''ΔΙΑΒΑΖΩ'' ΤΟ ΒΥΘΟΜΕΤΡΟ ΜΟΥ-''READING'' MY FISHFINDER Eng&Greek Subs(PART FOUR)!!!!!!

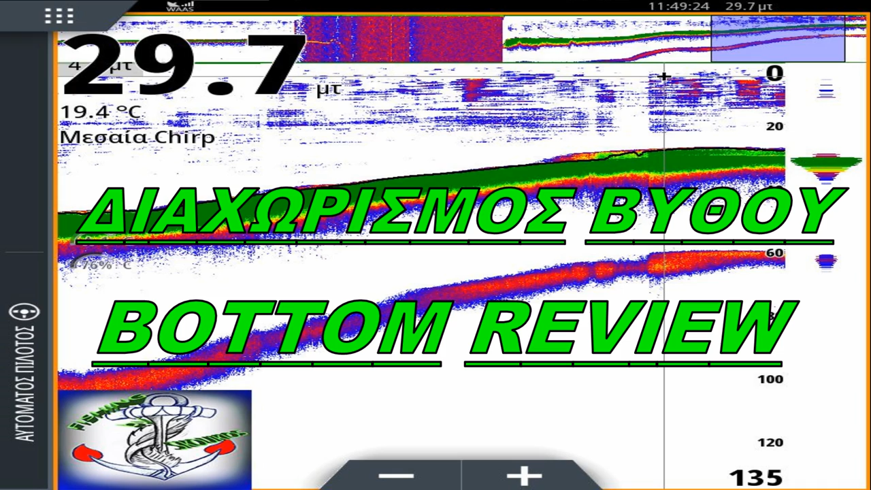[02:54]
On screen: water 19.4°C
πάμε σε αυτή την εικόνα. Ο βυθός, οι τέσσερις βασικές κατηγορίες του είναι λάσπη, χαλίκια,
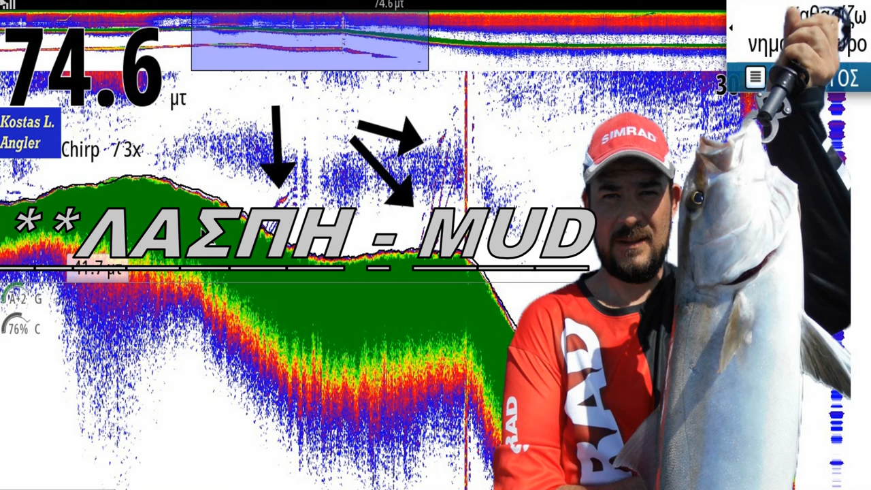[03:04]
On screen: depth 74.6 m
πέτρα και άμμο. Λοιπόν, ανάλογα με τι απεικονίζεται στο βυθόμετρό μας, βλέπετε το βυθό εδώ πέρα, ότι αλλού είναι λεπτός, βλέπετε το πράσινο. Θα μου πεις, ρε Κώστα, εγώ δεν χρησιμοποιώ το πράσινο χρώμα, χρησιμοποιώ το κίτρινο, το κόκκινο, το μοβ, το πορτοκαλί.
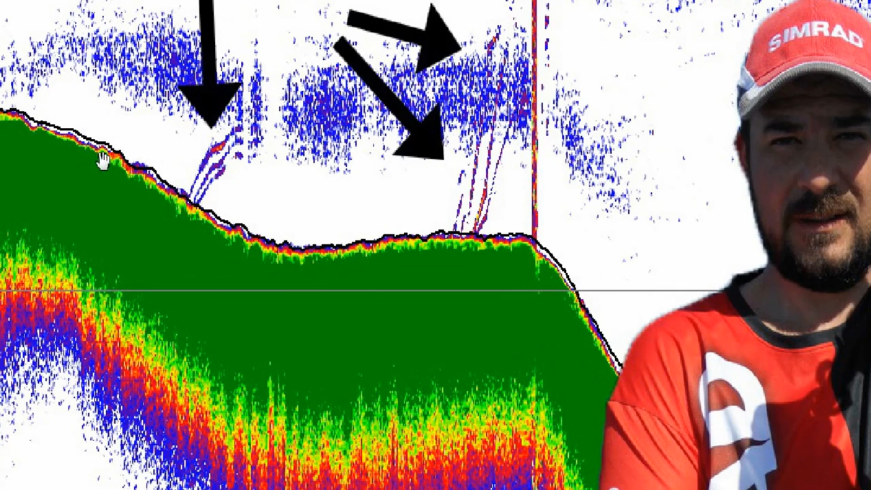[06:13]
Εδώ λοιπόν αυτό το κομμάτι, από εδώ μέχρι εδώ, αυτό εδώ πέρα έχει βράχια. Και άμα το μεγενθύνω θα δείτε ότι και πάνω στην επιφάνεια κάνει κόκκινη γραμμή. Πάει να πει λοιπόν ότι είναι σκληρός βυθός και αυτό το κοκκινάκι κάτω στη γραμμή του υποδεικνύει ότι υπάρχει ζωή. Σαν κοράλια, τέτοια πράγματα. Οπότε, όπου βλέπουμε λεπτό, πάει να πει ότι είναι άμμος ή λάσπη. Άμα ήταν λάσπη θα ήταν ακόμα πιο λεπτό.
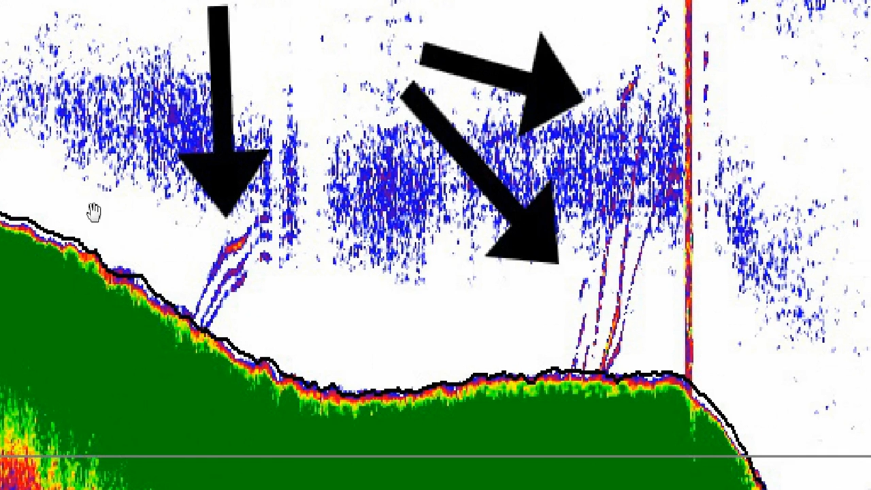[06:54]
Και για να δούμε πότε το βυθό καλύτερα, δεν μπορούμε να τον δούμε μεγενθυμένο. Πολλοί φίλοι ρωτάνε, βλέπουν ένα βυθό έτσι όταν ψαρεύουμε επί 2, επί 3 και λέει, τι βυθός είναι, μα πώς θα το δούμε. Δεν μπορούμε να το δούμε, να συγκρίνουμε. Πρέπει λοιπόν να το ξεζουμάρουμε οπωσδήποτε και να το δούμε από μακριά, να έχουμε ένα πλάνο γενικότερο. Οπότε να το βλέπετε, είναι σημαντικό αυτό, από μακριά, βλέπετε λεπτό, χοντρό, βλέπετε πως πάει. Οπότε έχουμε ένα πλάνο γενικότερο.
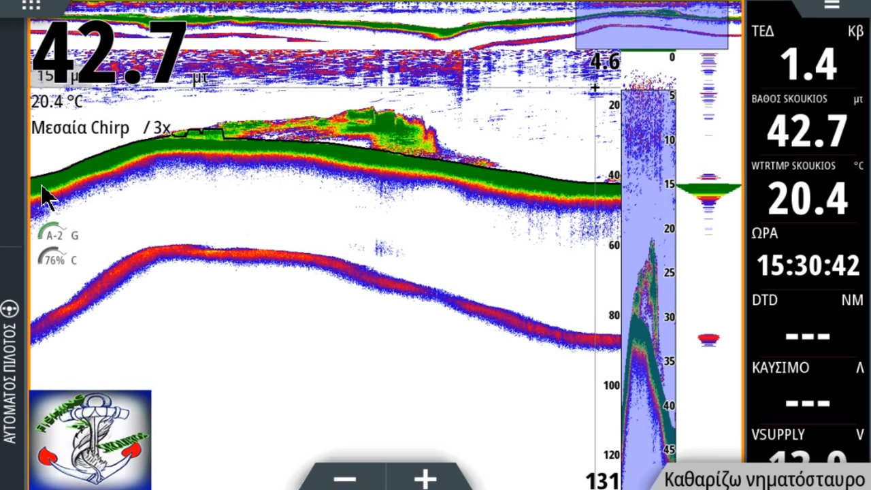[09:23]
On screen: depth 42.7 m, water 20.4°C
Δηλαδή, πιο πίσω και πιο μπροστά, στο κομμάτι που όταν ήμουν στη λάσπη, ήταν ακόμα πιο λεπτό το πράσινο. Πολύ πιο λεπτό. Ανεβαίνοντας πάνω, πάχινε και έμεινε το ίδιο. Αν το ζουμάρω, θα δείτε ότι εδώ δεν κάνει κόκκινο.
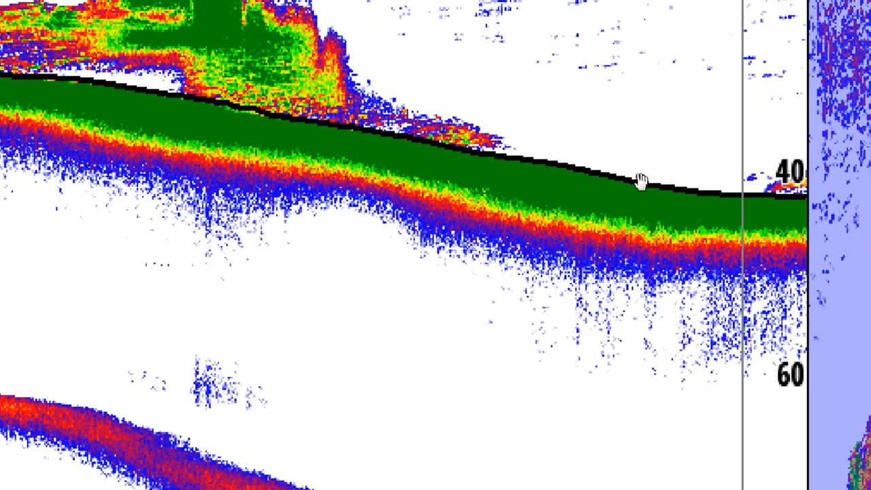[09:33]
Το βλέπετε ότι δεν κάνει κόκκινη γραμμή. Κοκκινάκια, π.χ. δεν δείχνει τίποτα, δείχνει μόνο το πράσινο βυθό. Αυτό σημαίνει ότι είναι ένας σκληρός βυθός χωρίς κοράλια, χωρίς ζωή, πώς να σας το πω, το γρασίδι της θάλασσας. Απλά έχει πέτρες, πλάκες και τίποτα παραπέρα. Χωρίς κοράλια χωρίς τραγάνα, ένας σκέτος βυθός.
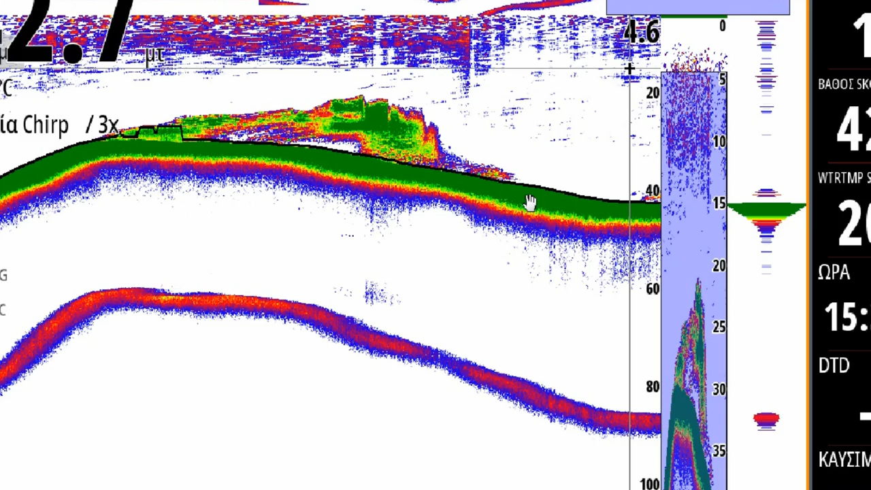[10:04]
Βλέπετε, να το, πεντακάθαρα φαίνεται. Σκέτο πράσινο και χωρίς τίποτα από πάνω. Λοιπόν, άρα τι μου υποδηλώνει εδώ,
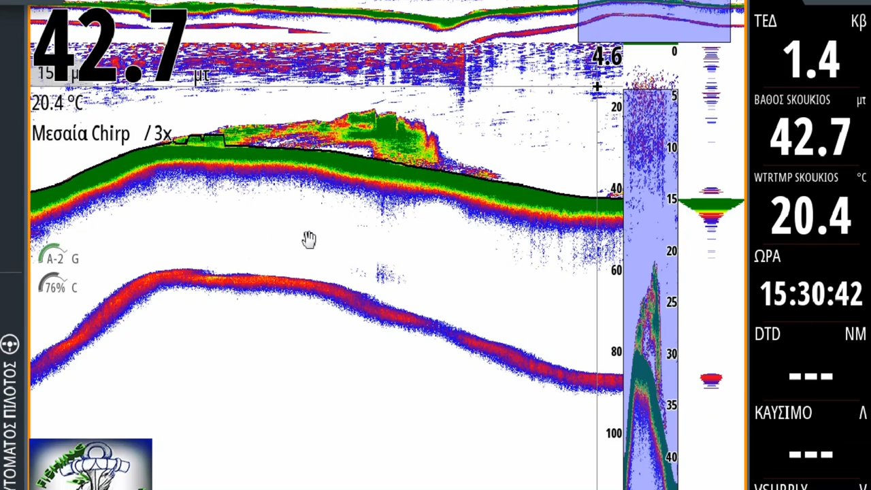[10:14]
On screen: water 20.4°C
ότι είναι ένα σήκωμα το οποίο κατά καιρούς πηγαίνουν ψάρια,
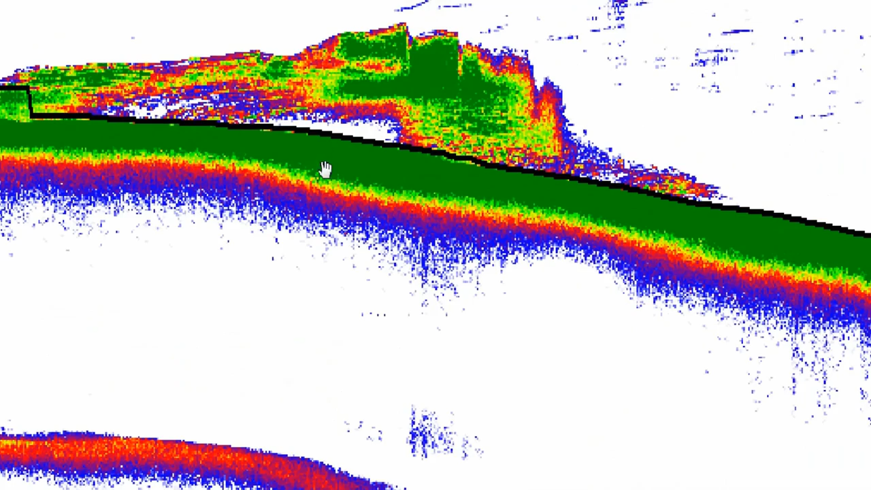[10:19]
συναντάμε ψάρια και αν είμαστε τυχεροί παίρνουμε κάποιο ψάρι. Σε αυτόν τον βυθό, εδώ είχα ένα strike, ένα ψάρι εκτός σκόνου. Όταν μπήκε εντός σκόνου άρχισε να φαίνεται το ανέβασμά του, ήταν ένα μαύρο, δεν θυμάμαι τι ήτανε.
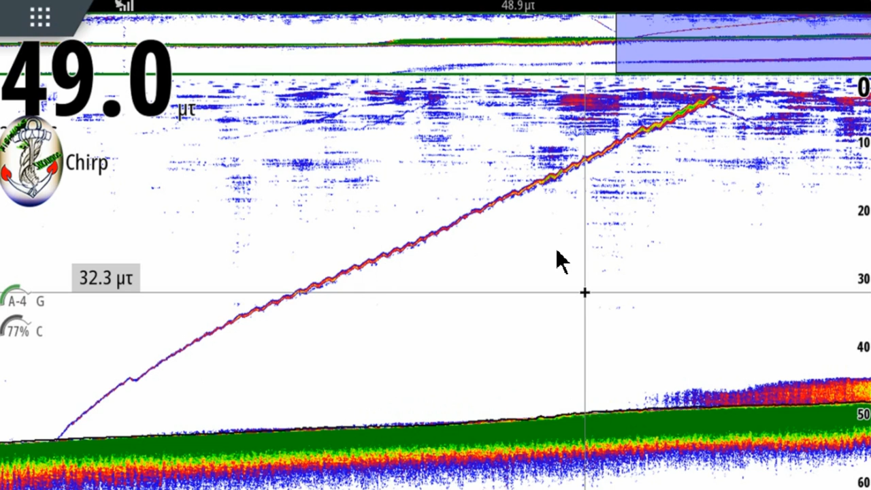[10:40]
Μάλλον ήταν σφυρίδα, τέλος πάντων. Πάμε σε αυτό που μας ενδιαφέρει, στο βυθό. Κάνοντας ζουμάρισμα θα δείτε ότι έχει
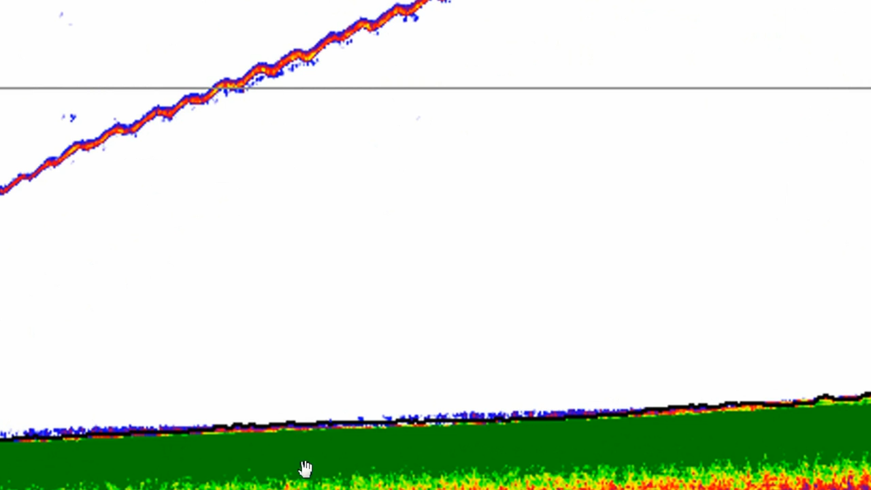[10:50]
πράσινο, αλλά και από πάνω έχει και ζωούλα. Το βλέπετε? Αυτά εδώ λοιπόν είναι σημάδια τραγάνας. Τα βλέπετε? Κοκκινάκια. Δεν είναι ένα σκέτο πράσινο. Να, πώς είναι. Εδώ έχει ελάχιστο που ήταν το ψάρι. Εδώ πιο μέσα όσο μπαίνουμε έχει πρασινάκια κάτω. Μπλε. Έχει ζωούλα. Άρα εδώ δεν είναι ένας σκέτος βυθός με λάσπη ή σκέτα χαλίκια. Είναι τραγάνα.
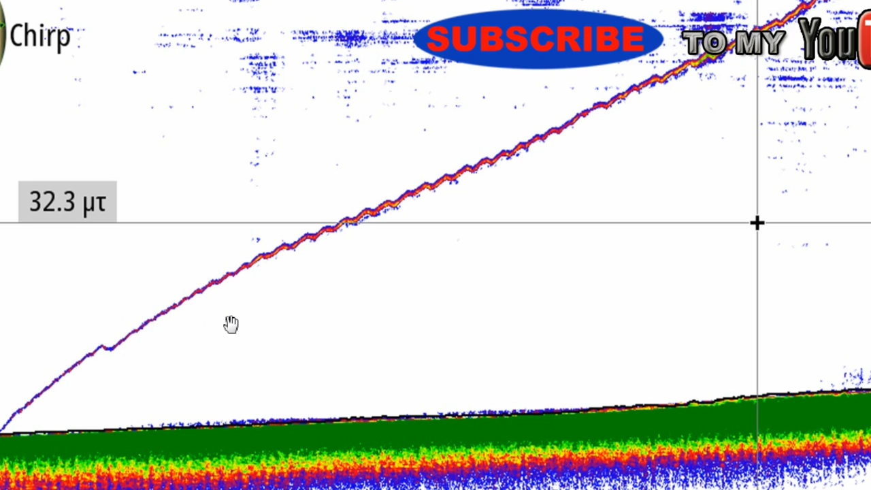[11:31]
Έχει κάτω ζωούλα. Έτσι λοιπόν καταλαβαίνουμε και όπως και πραγματικά ότι υπάρχει ζωή εδώ, υπάρχει κινητικότητα. Δηλαδή δεν χρειάζομαι να δω το ψάρι. Έριξα και δοκίμασα τύχη μου και ήμουν τυχερός, πήρα το ψάρι. Αφού είδα ότι υπάρχει ζωή, δεν χρειάζεται πάντα να βλέπουμε ψάρι.
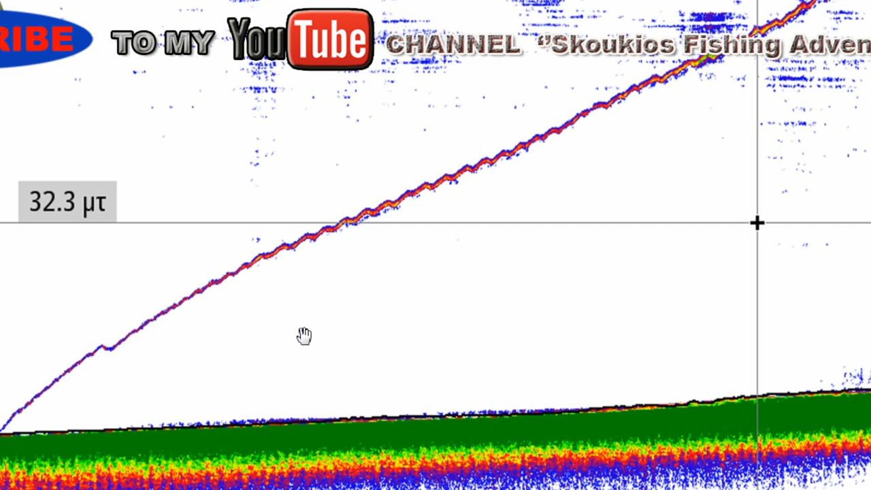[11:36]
Ούτε τα ψάρια τα καλά και τα δυνατά, πολλές φορές είναι κρυμμένα.
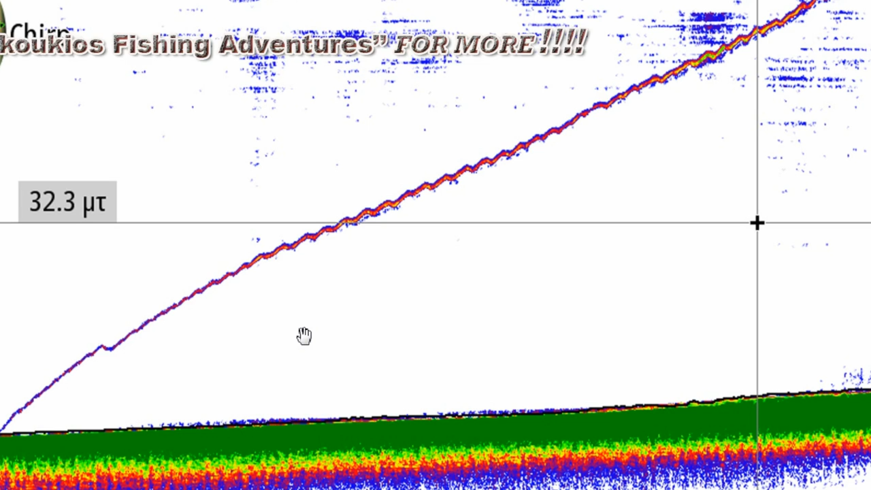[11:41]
Κρυμμένα όχι να μην τα δούμε εμείς στο βυθόμετρο, να μην τα δουν και τα θυράματά τους. Έτσι. Λοιπόν. Και εδώ όπως μπαίνουμε και ανεβαίνουμε στο κομμάτι, αρχίζει εδώ πέρα και είναι πατωμένο ψηλό για τον δικό του λόγο. Μπορεί επειδή ανέβαζα τη σφυρίδα να πάτωσε εδώ και να συμπυκνώθηκε.
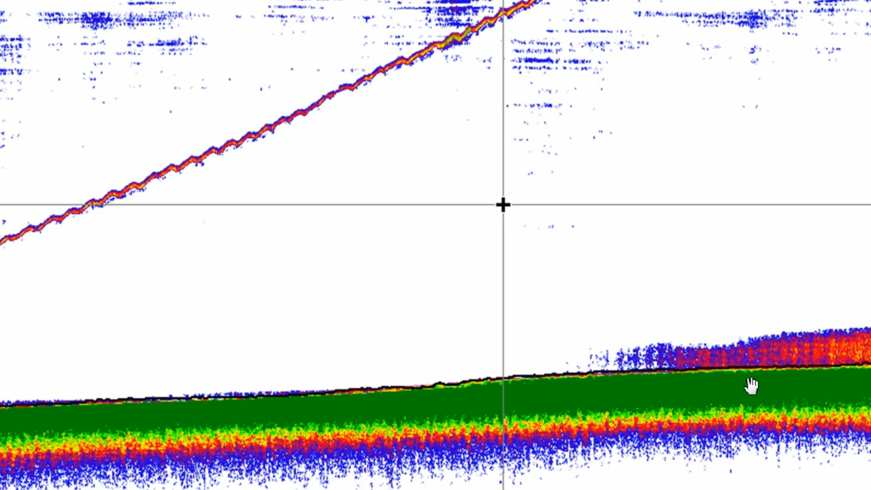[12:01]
Δεν ξέρω, δεν μένουμε σε αυτό. Ένα άλλο κομμάτι εδώ. Κοιτάξτε αυτό που σας έλεγα. Μπαίνοντας στο κομμάτι έχει αυτό την απόσταση το πράσινο. Βλέπετε ότι δεν έχει κοκκινάκια. Είναι σκέτο πράσινο ή ίσα που κάτι ξεχωρίζει. Λοιπόν, είναι σκέτη άμμος. Λοιπόν, να το πάχος, μπαίνοντας συμπυκνώνεται. Άρα εδώ είναι λάσπη.